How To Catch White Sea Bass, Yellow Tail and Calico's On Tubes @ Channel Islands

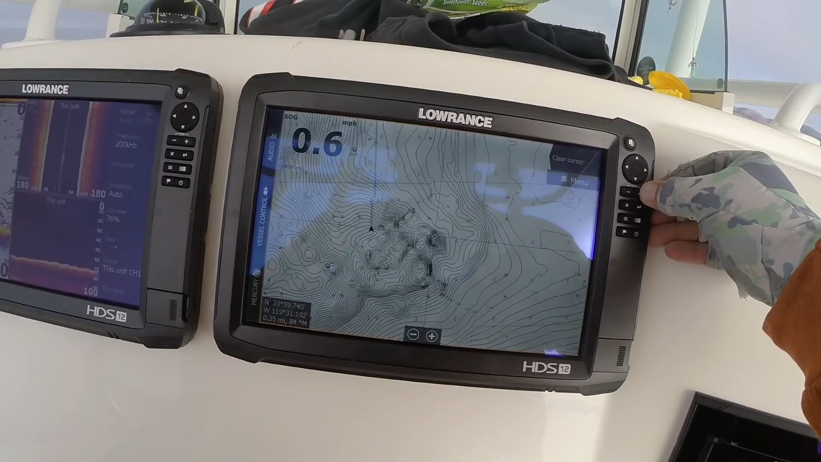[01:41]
On screen: speed 0.6 mph
little islands, break lines, points, pinnacles, that when the current starts pushing,
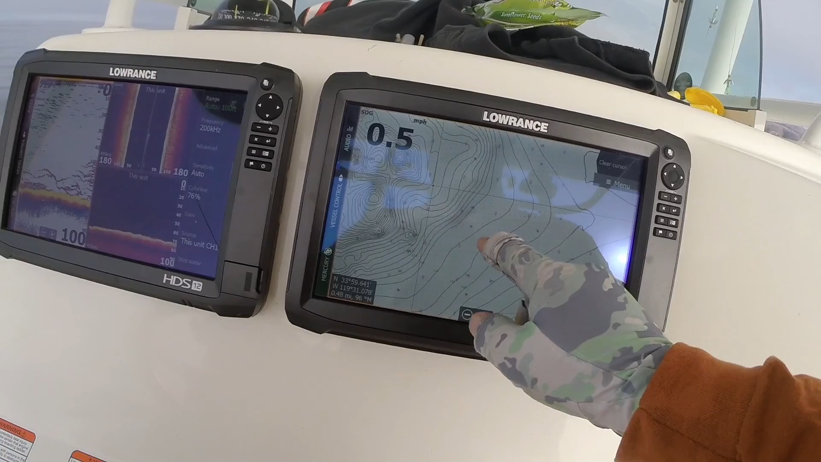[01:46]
On screen: speed 0.5 mph
it's going to start moving water flow on the outside edge of these little high spots,
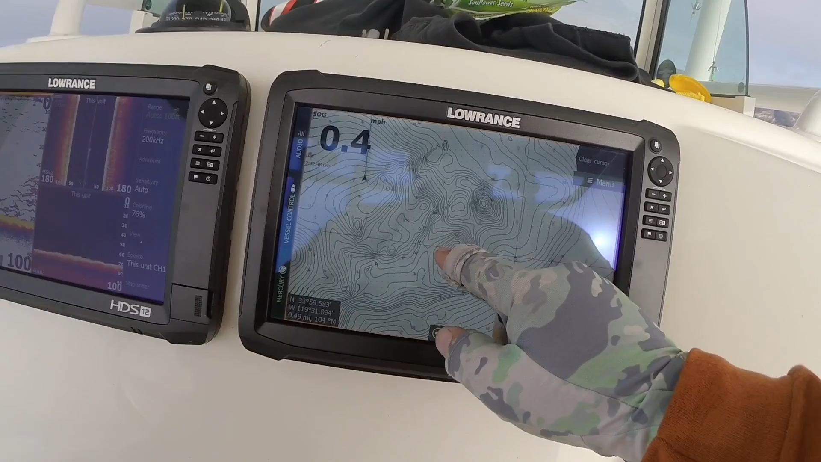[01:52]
On screen: speed 0.4 mph
and it's going to be areas where bait fish can cruise across, run around, and calicos, yellows, and everything else.
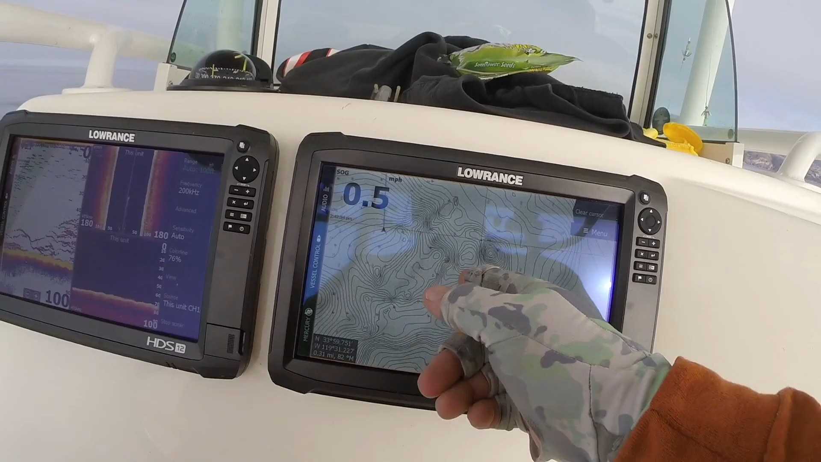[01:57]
On screen: speed 0.5 mph
Ooh, like right here, here comes some fish right here. These are calicos.
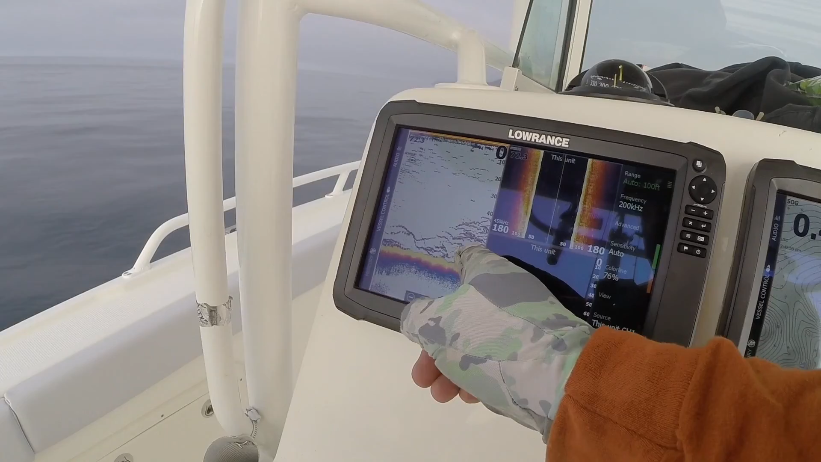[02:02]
I wouldn't be surprised if Derek gets hooked up. He's behind us throwing a BassTrix tube,
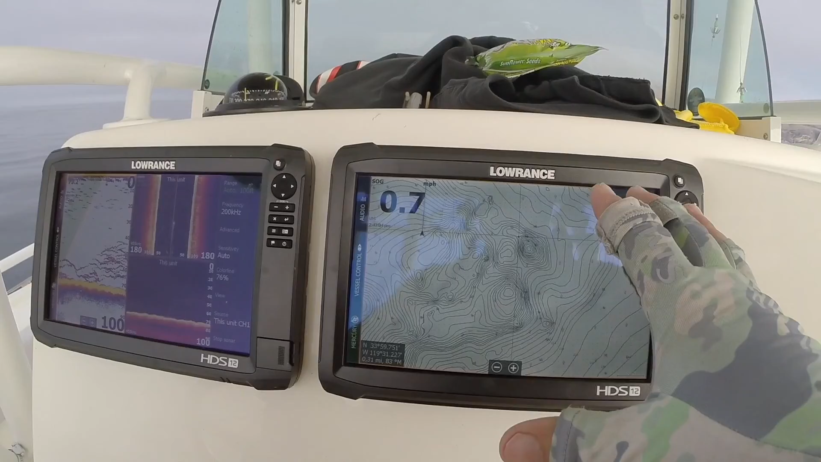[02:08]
On screen: speed 0.7 mph
but we want to show you that when you get lost sometimes in the ocean,
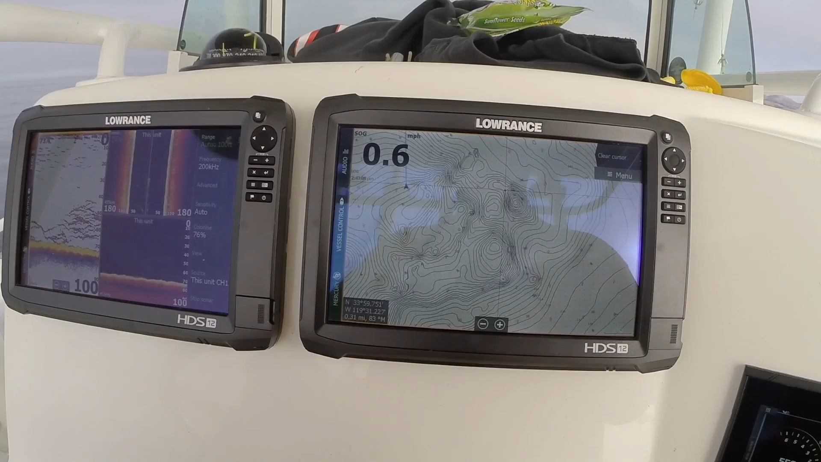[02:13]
On screen: speed 0.6 mph
unless you're fishing for some pelagics and you're just in open water looking for a kelp patty or something, always look at your structure elements. They have a big part of it, even if it's down 100, 200, 300 foot of water. So we're going to do that.
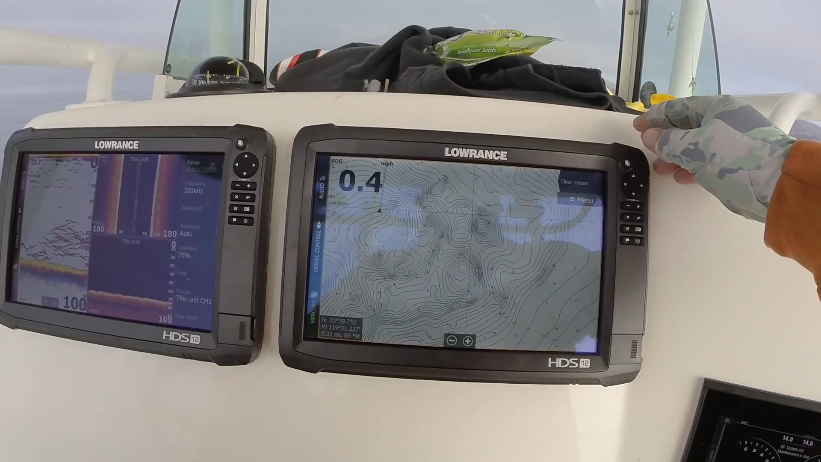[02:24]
On screen: speed 0.4 mph
We're going to come out here. We're going to do a little artificial fishing. We didn't get any live bait. We're just out here throwing some tubes and swim baits, and we're going to see what the day brings us. So let me clear that cursor.
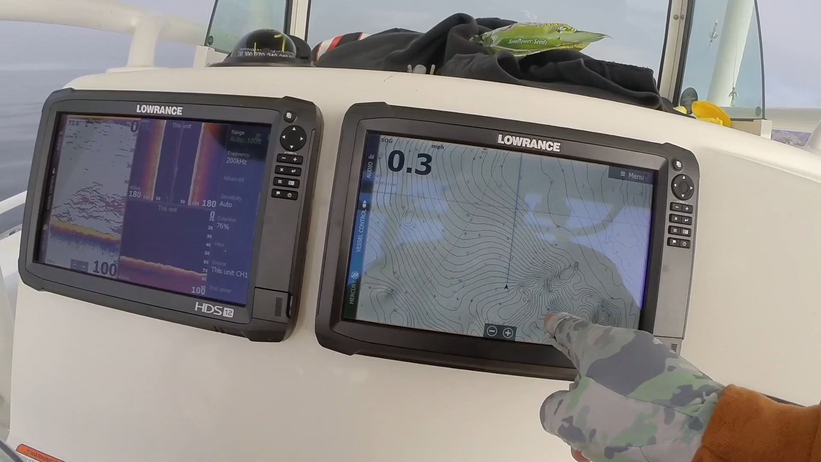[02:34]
We're going to drive around, look for more of that.
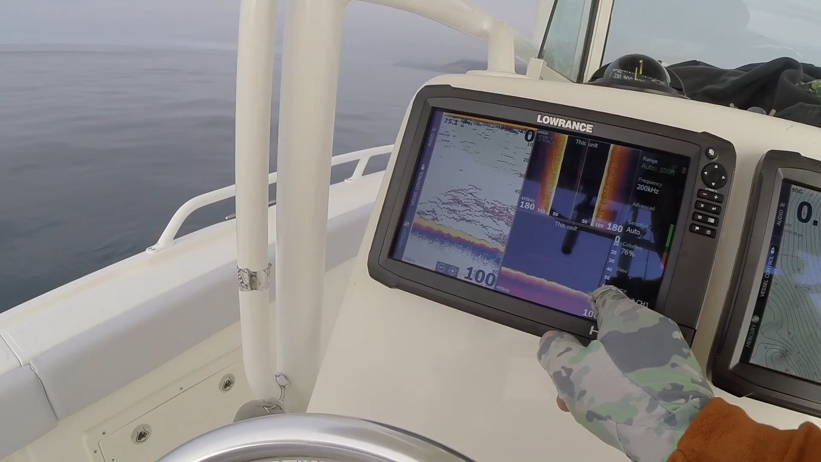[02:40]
When you see the really small little stuff, a lot of it's whitefish, but stuff like this, there's calicos in that little pile right there.
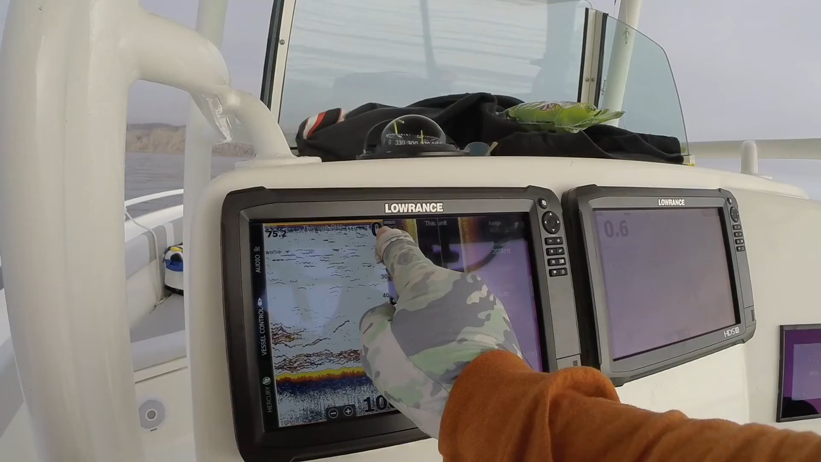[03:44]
We're getting fish up here in this, the top part of the water column, and there's definitely some stuff down here.
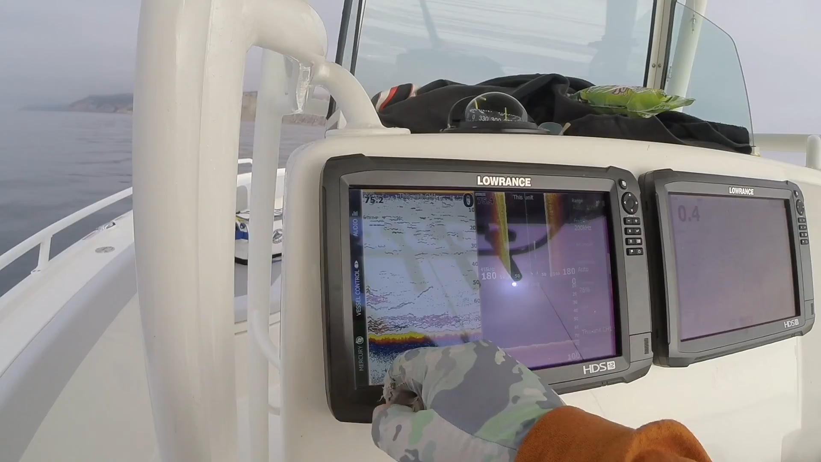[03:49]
So let's see if we catch a few fish and show you guys what's going on out here.